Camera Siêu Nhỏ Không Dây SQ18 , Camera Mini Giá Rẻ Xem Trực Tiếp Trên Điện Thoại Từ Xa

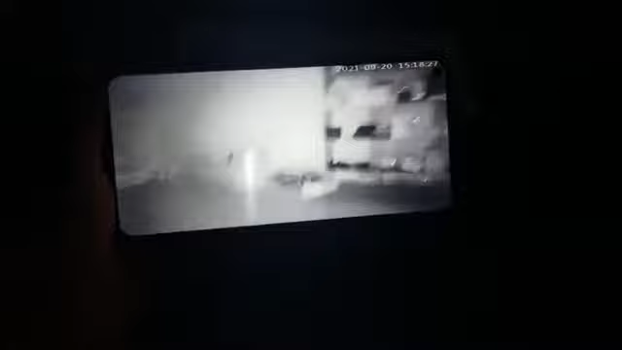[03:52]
Đó, góc quay của nó rất là rộng nhé, mắt cam lồn. Đó, đây là chất lượng hình ảnh quay đêm nhé.
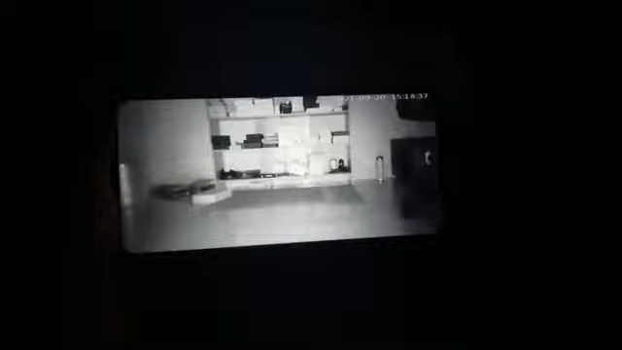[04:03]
Quay đêm của nó là tầm 10 đến 15 mét quay đêm. Đó, đây là kho gian hàng của mình nhé. Có rất là nhiều sản phẩm. Đó, đây, có rất là nhiều quý khách hàng băn khoăn thì các bạn xem cái video clip này của mình có thể yên tâm nhé.
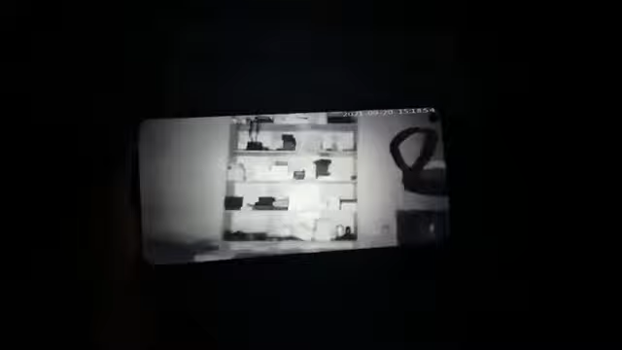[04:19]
Khi các bạn nhận hàng bên mình thì các bạn được bật camera lên kiểm tra, test thử,